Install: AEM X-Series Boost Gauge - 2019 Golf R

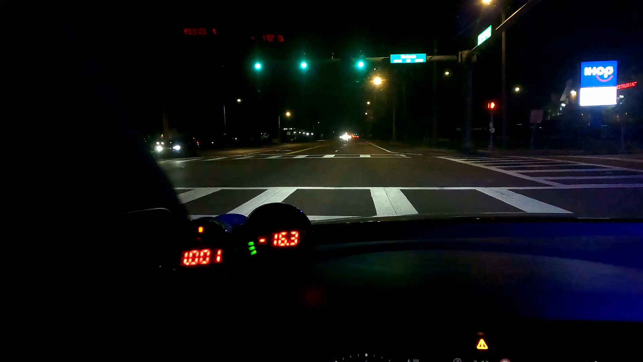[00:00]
all right so this video i'm going to cover the installation and an overview of what to expect and how to use the aem x-series boost gauge this is going to be in my 2019 golf r this gauge can read from negative 30 inches of mercury to 35 psi i'll explain that